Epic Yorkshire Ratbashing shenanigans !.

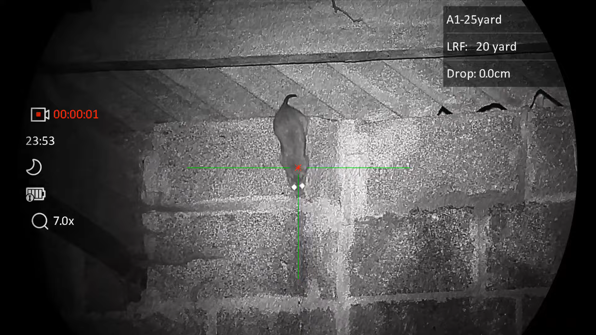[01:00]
well this one obviously didn't get the memo they should have stayed there a second longer you
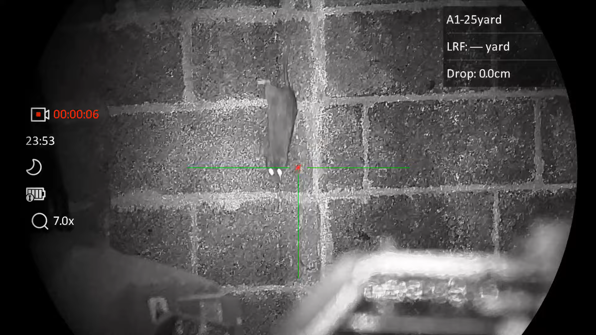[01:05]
know but no they were off it's quiet
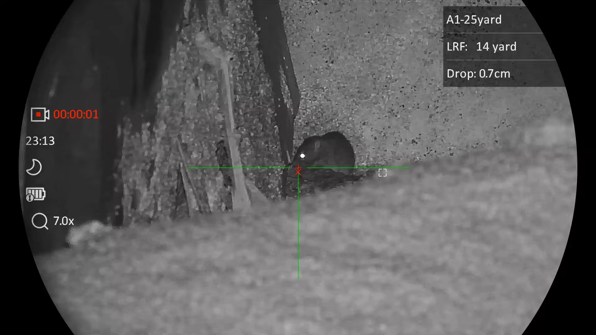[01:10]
around here this evening isn't it folks it was
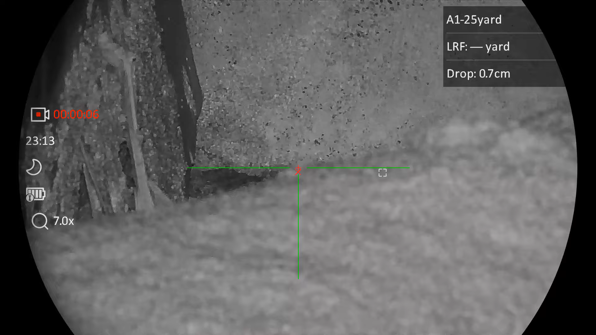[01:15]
that rat basher he makes me hopping mad
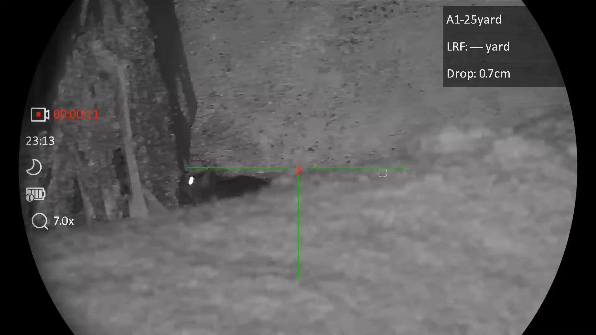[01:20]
there that one just made sure
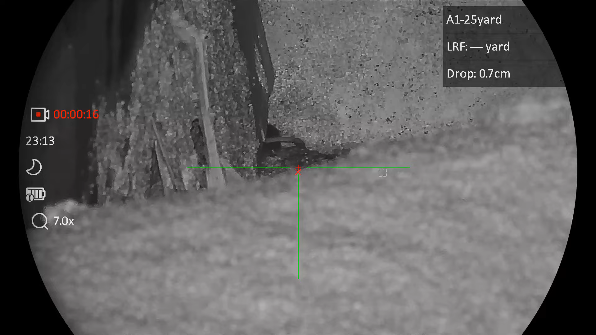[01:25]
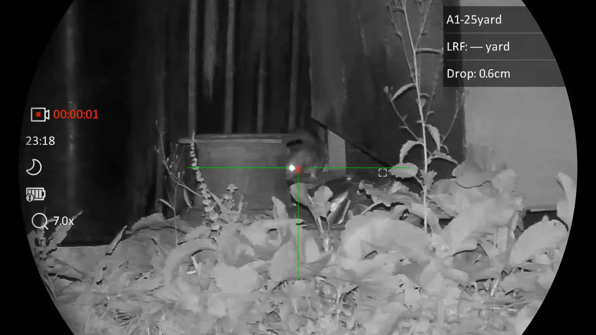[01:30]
this week's prize for overacting goes to roland oh you bugger
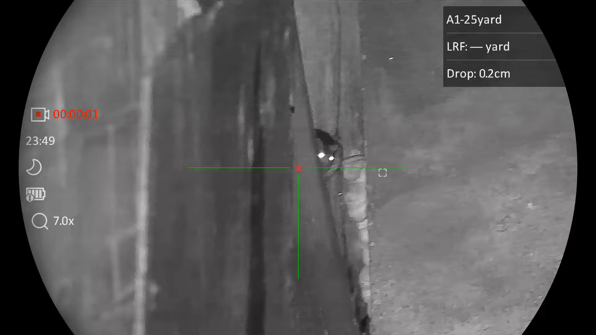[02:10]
this for another one literally two minutes later and then after i zapped him he decided to disappear behind the board to the right
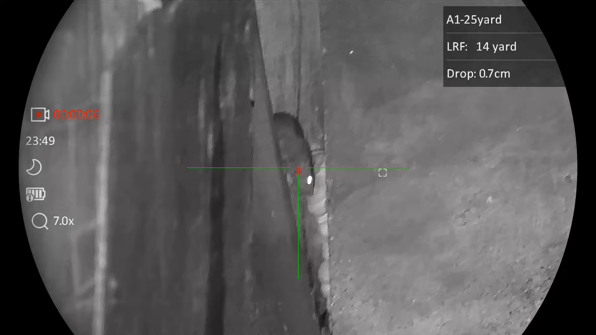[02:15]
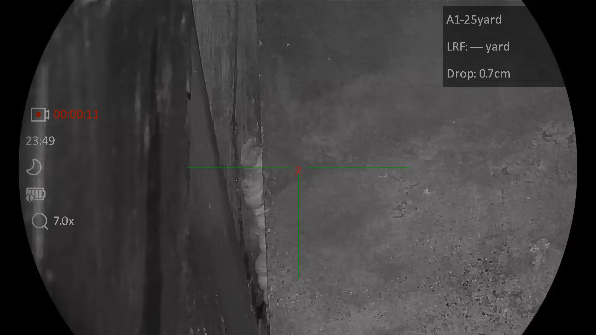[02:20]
bugger i think if i sit here long enough and pretend to be a pallet he'll miss me
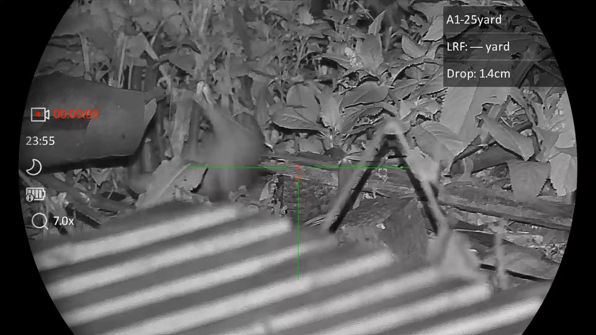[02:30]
or maybe he won't i'm just going to bound over here a moment excuse me folks yeah a bit too much movement so he gets another one there we go one two three
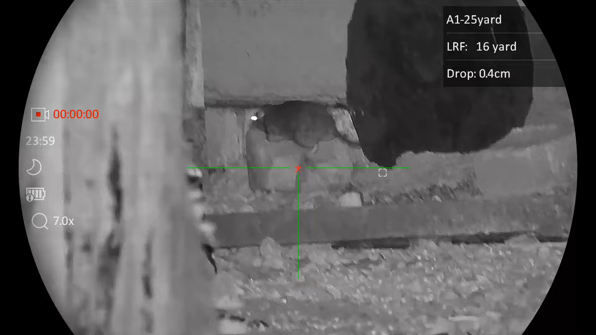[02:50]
that's it another one on a mission silly bugger come back out though i think if i move about he'll miss me